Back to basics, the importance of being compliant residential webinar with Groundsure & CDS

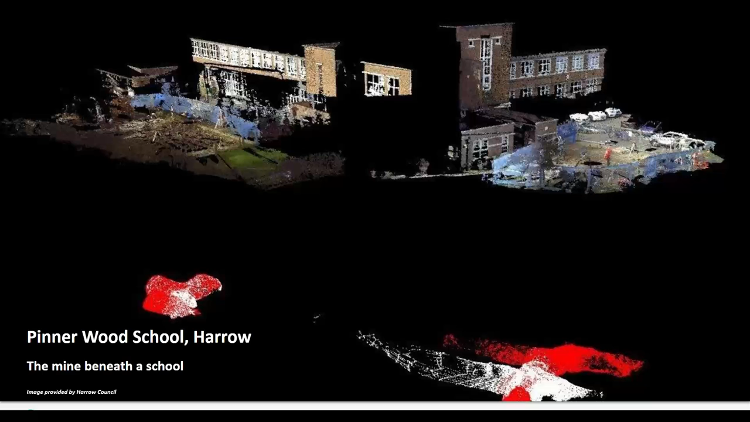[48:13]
And so actually laser imaging of the previously uncharted and unknown, unknown tunnels revealed that they stretched beneath the school buildings and that mine roofs had collapsed in certain places. So this school was declared unsafe, and it was nine months before people could return to classrooms. Once the tunnels had been professionally, professionally, professionally filled in.
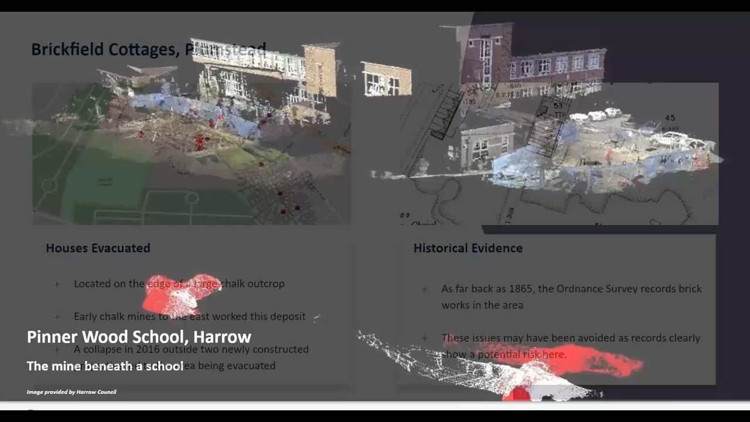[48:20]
So it's not just in, you know, mining doesn't just happen in certain parts of the country, like in the Northeast or in the Northwest, it can happen in places a bit closer to home.